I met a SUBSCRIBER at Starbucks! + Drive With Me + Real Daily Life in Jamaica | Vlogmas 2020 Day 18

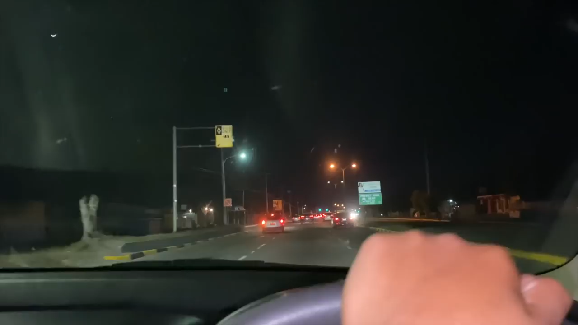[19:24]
But anyways, in my taxi, I'm here a regular smutty. I'm not wrong smutty, wrong smutty. Not supposed to do those things. I'm going to the far lane here because the far lane here always empty to a certain degree, because when taxi decides to stop, there you go, you're stuck. Anyways, going home, gonna go edit, and then Kai going to bring Jackson over.